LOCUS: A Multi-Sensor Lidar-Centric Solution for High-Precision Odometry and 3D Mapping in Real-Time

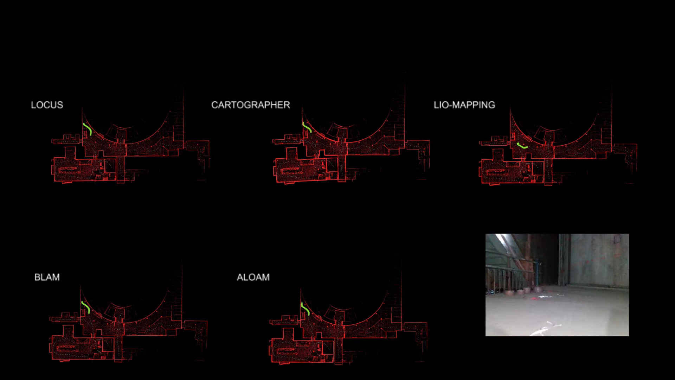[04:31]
Cartographer starts to drift slightly, but overall most algorithms are performing well.
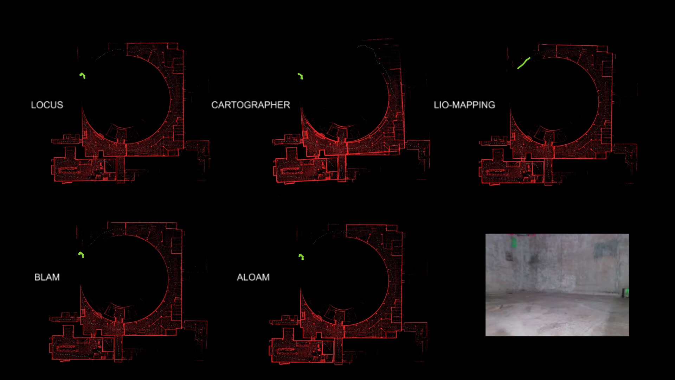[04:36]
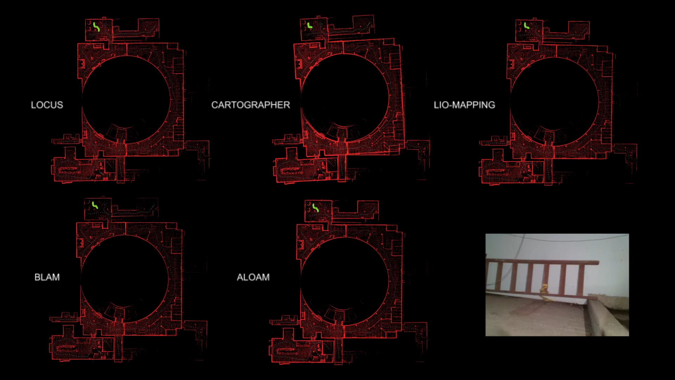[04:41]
Locus has the best map error at 0.29 metres, and the best odometry error at 0.62 metres.
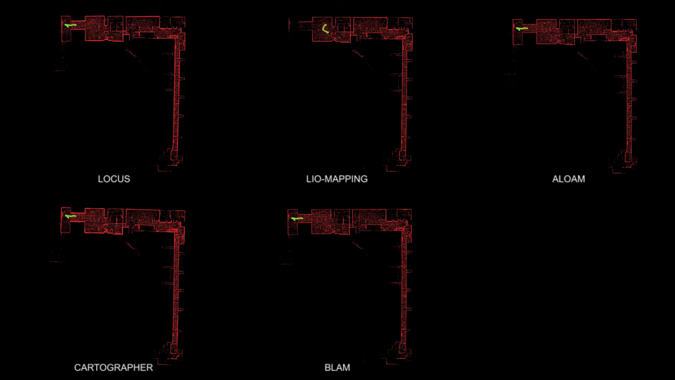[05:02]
LAO mapping, while performing accurately, has a large delay with large computation times, so it's not able to operate in real-time.
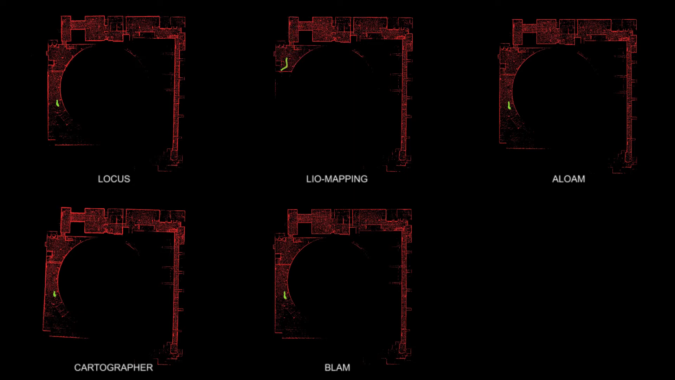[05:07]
However, all algorithms perform quite well on this dataset.
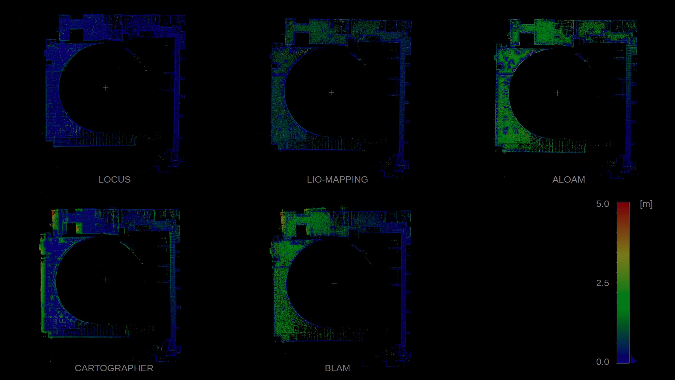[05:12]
Locus still has the best map error at 0.69 metres, and the best odometry error at 0.88 metres.
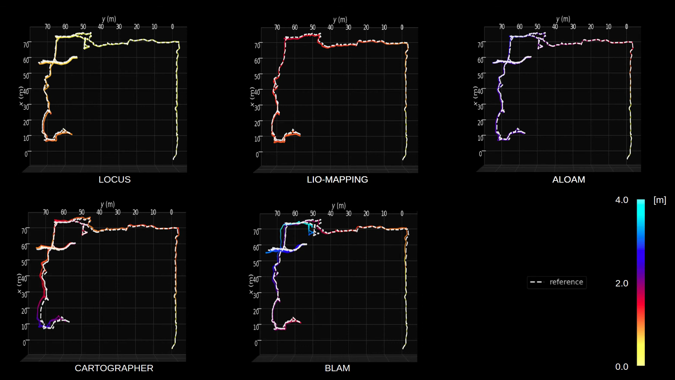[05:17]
Finally, we look at the safety research course, this is in a mine. This is a larger scale than the other tests, and we use LAO SAM here, which you see in the bottom in the middle.
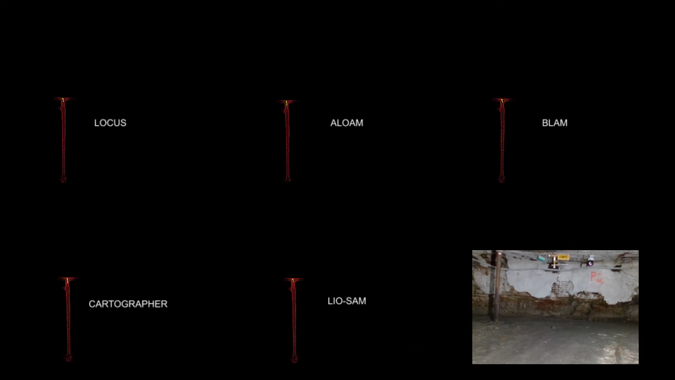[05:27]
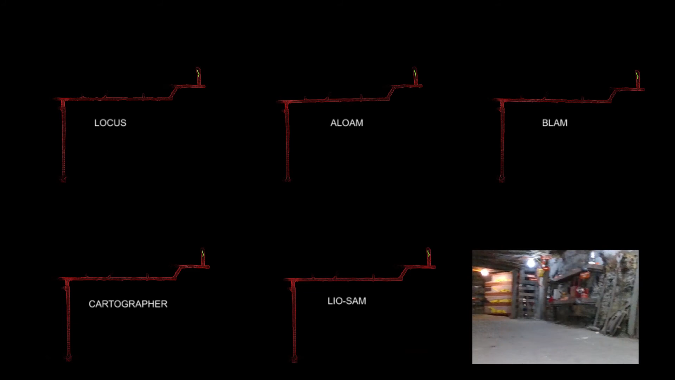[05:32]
All algorithms perform well at the start, however the robot returns to some self-similar areas and goes back and forth in that area,
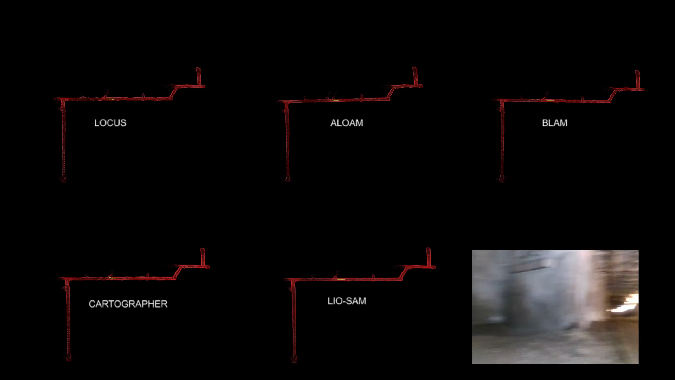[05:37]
with some large rotations as well. This causes issues for ALOM and Cartographer.
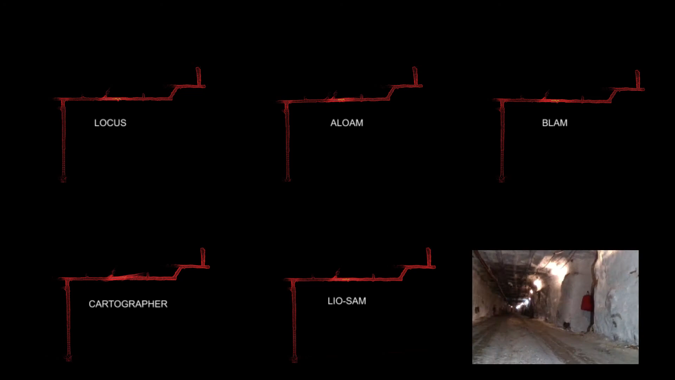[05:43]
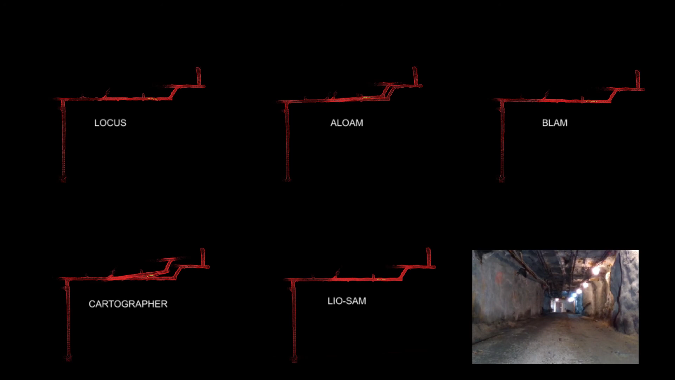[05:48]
As the robots continue to the furthest extent of exploration, BLAM in the top right has some issues with the rotational error. However, LOCUS and LAO SAM still perform well and are very consistent.
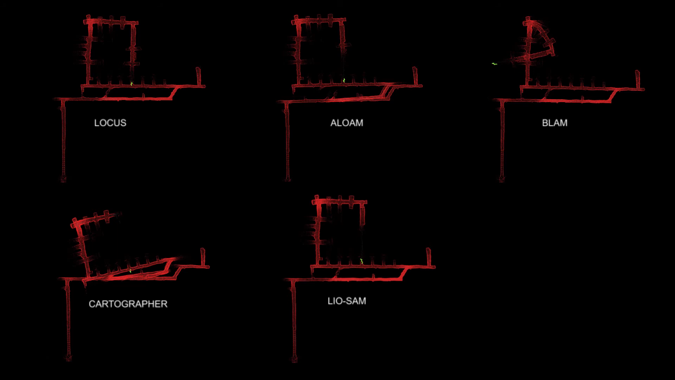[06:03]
In this course, LAO SAM is the best performing, but with equivalent performance from LOCUS.
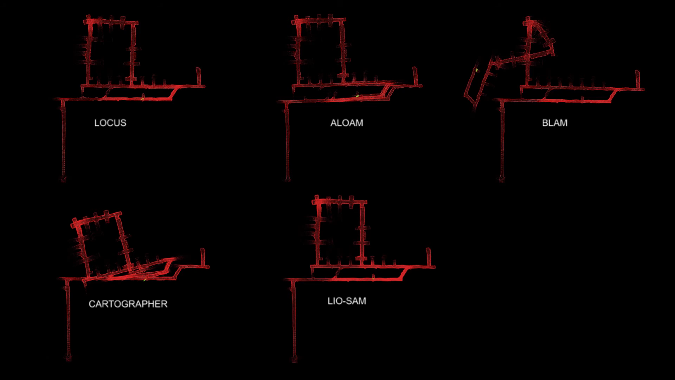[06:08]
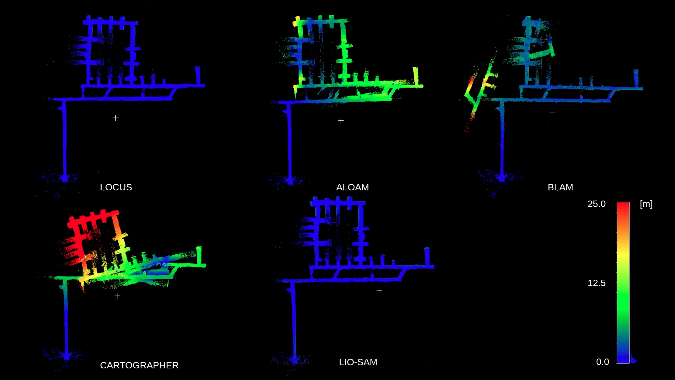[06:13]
The map error for LAO SAM is 0.52 metres, whereas for LOCUS it's 0.63. And the odometry error for LAO SAM is 1.26 metres, compared to LOCUS at 1.67 metres.
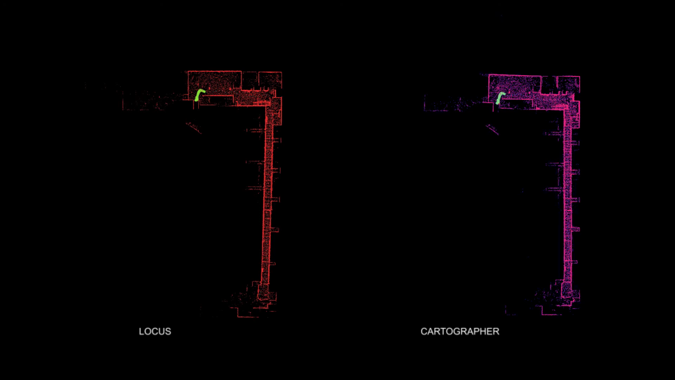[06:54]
LOCUS will simply step down to using only IMU as an initial guess, and continue unharmed. Cartographer has a synced callback, though, and hence stops operating entirely when one of the
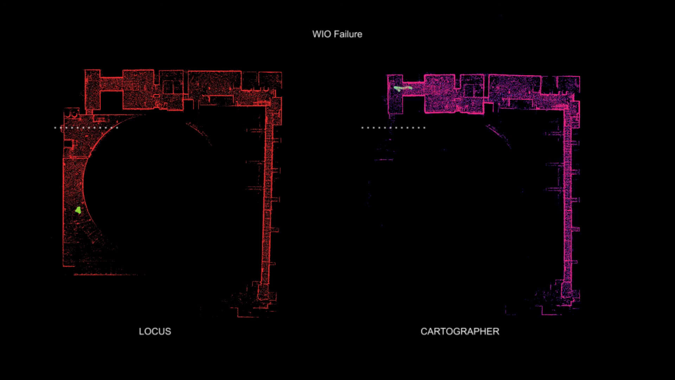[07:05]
inputs to that synced callback is no longer coming through. Next, we look at the drop of both wheel inertial odometry and IMU.
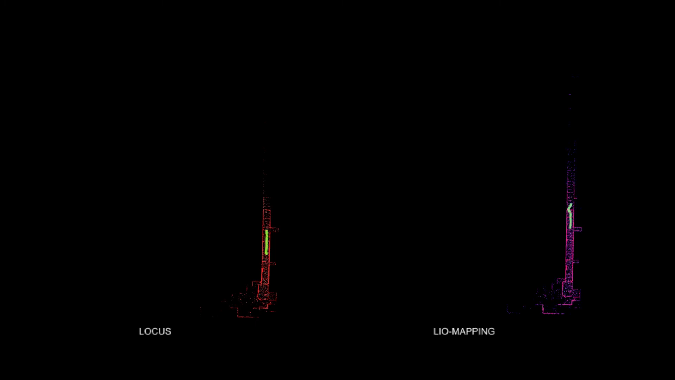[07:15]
Here, we look at LAO mapping, a tightly integrated method. And this result is the same,
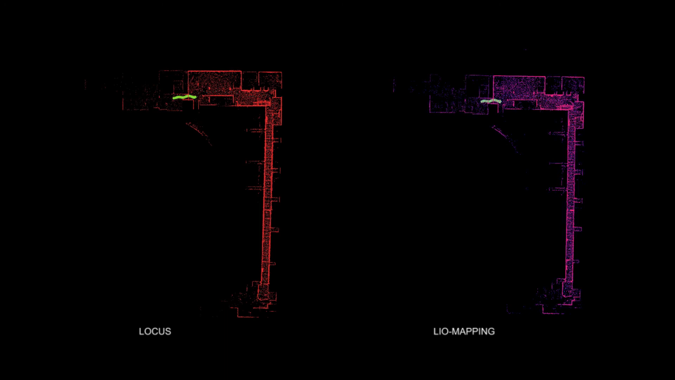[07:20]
where LOCUS can gracefully come back to a purely lighter odometry,
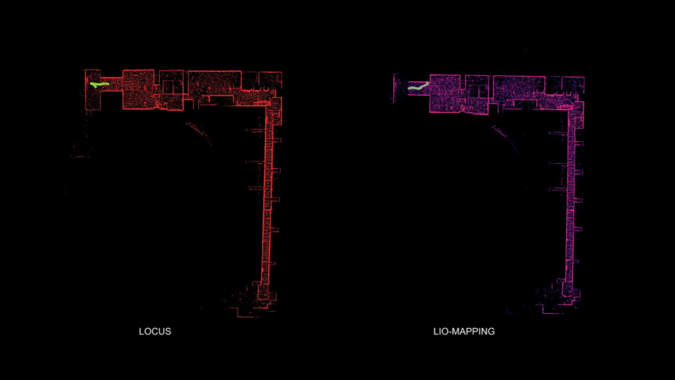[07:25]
whereas LAO mapping has a synced callback and stops operating entirely.
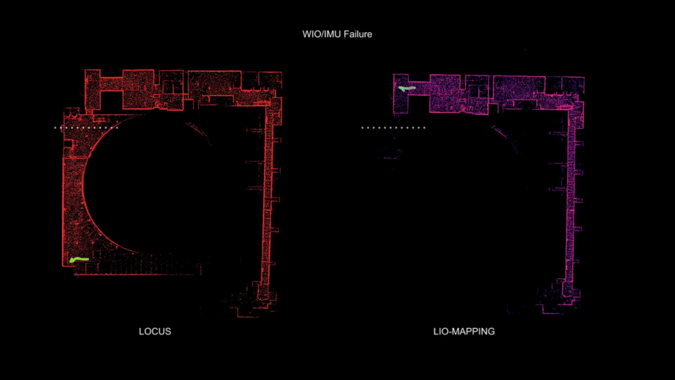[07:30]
Finally, we look at the drop of the most fundamental sensor source, the LiDAR. We simulate a 10-second drop in the LiDAR and see how that impacts the algorithm performance.
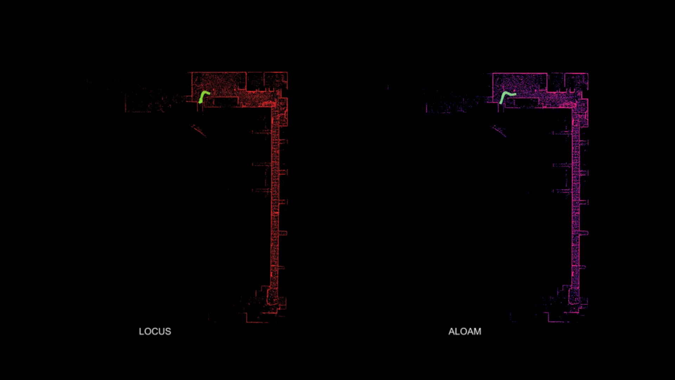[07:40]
What we see is that LOCUS is able to accumulate wheel inertial odometry over that period,
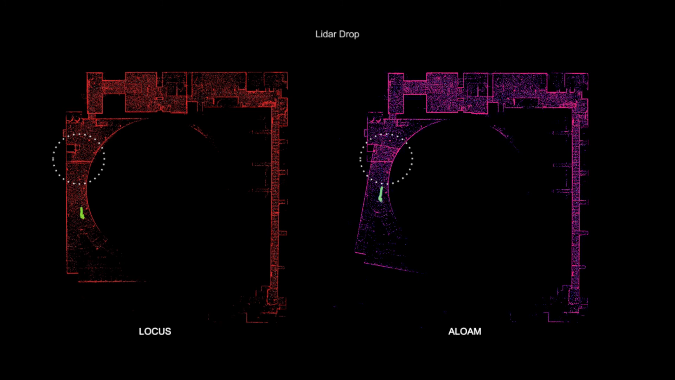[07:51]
and so when the LiDAR returns, it is near to its correct position, and so the point cloud alignment from there forward is accurate. Other algorithms are not able to do that. They either rely on IMU integration or no information. So when the LiDAR returns, there is a large error in that resulting point cloud alignment.
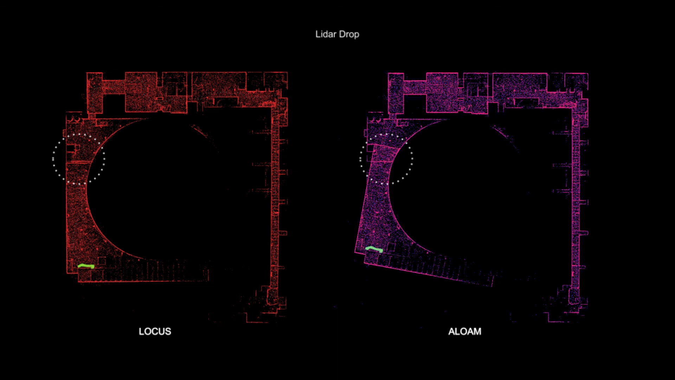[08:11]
Next, we look at the efficiency analysis, and here we see that LOCUS is able to perform at real-time,